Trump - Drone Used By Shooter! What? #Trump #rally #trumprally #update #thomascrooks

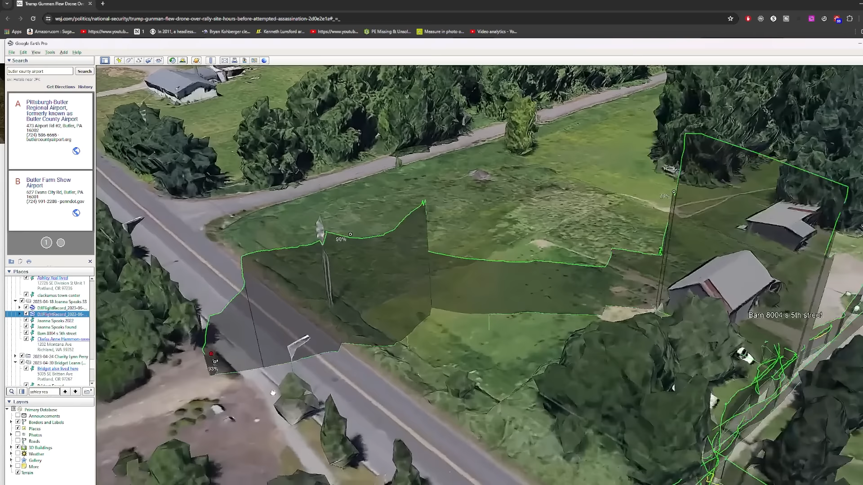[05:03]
you know you can see right there I mean it's pretty interesting how Google Earth can keep track of that too and I think it's like a KML file or a KMZ file that you upload and this shows you how where I flew the drone you know and it even
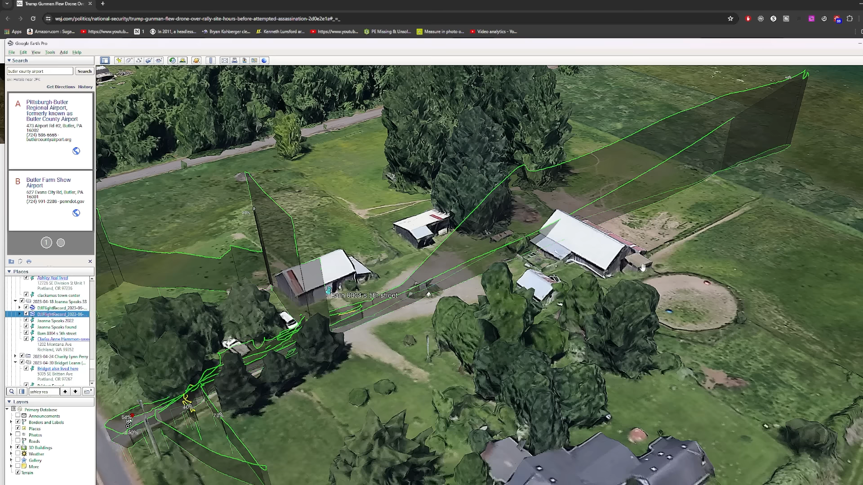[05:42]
now upload that into Google Earth and it'll put it out there just like this so they can really tell you
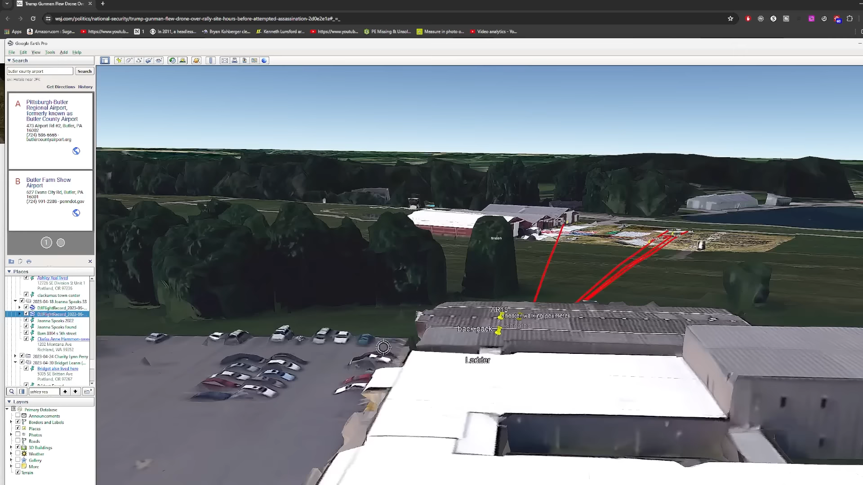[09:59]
kind of go more like over here where he could just see Trump but he was out of the view of both of the